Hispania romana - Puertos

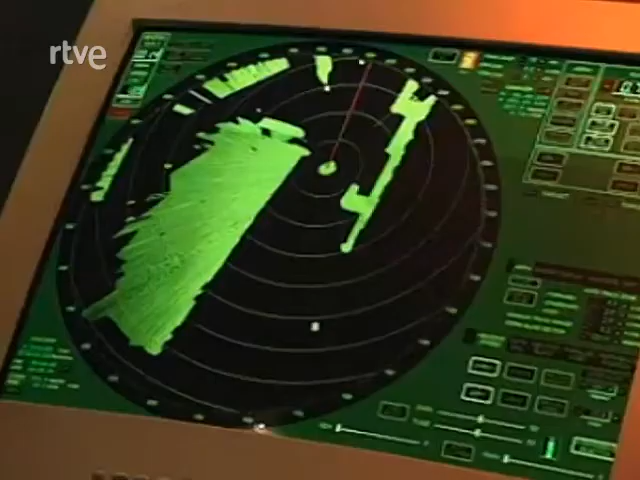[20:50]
Se trata de un simulador de la más alta gama de los más